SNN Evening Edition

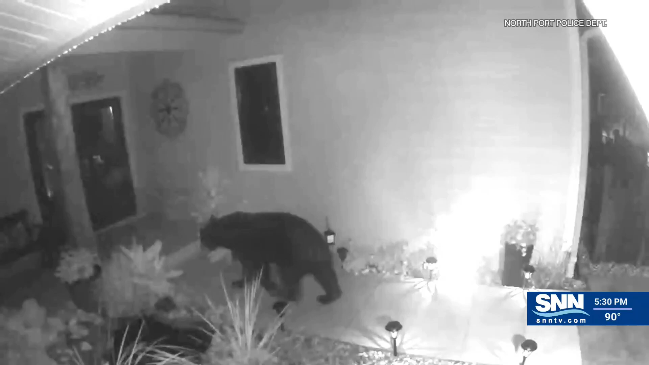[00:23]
you're seeing here is a r in North Port, florida.